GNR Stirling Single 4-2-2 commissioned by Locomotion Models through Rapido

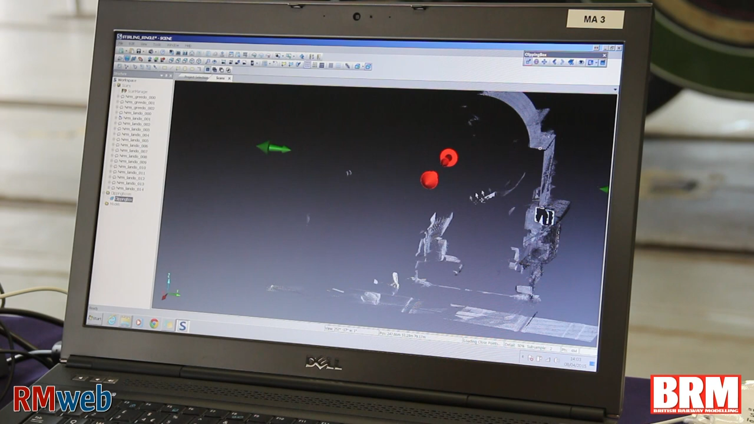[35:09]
distance and this is this is why this approach is much more um advantageous than just going around with a ruler and a camera because because you can actually select points and actually say what is the distance between that point and that point you
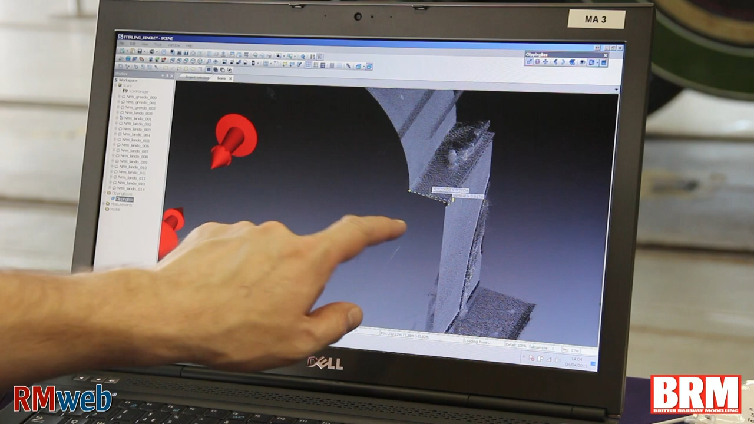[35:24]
know you know and it's telling you it's it's it's literally 20 centimeters yeah you know
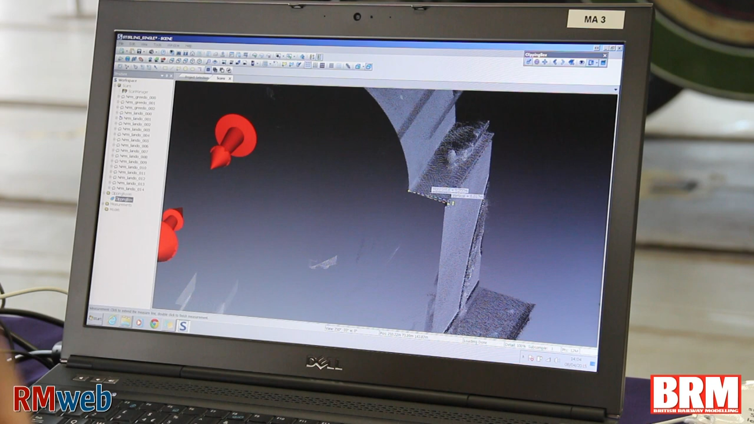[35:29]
um on the nose um if you want to find out what's the height of you know from this point to this point
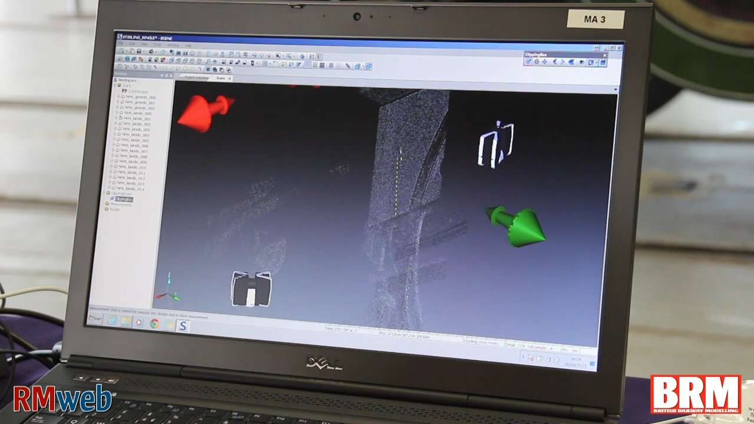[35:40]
74 centimeters 74.8 centimeters yeah so so now we've actually captured this data and the locomotive has been digitized in theory this data could actually be you know handed back over to the museum and say look have this um to complement your paper archives you've now got a digitized archive and for other reasons as well you know god forbid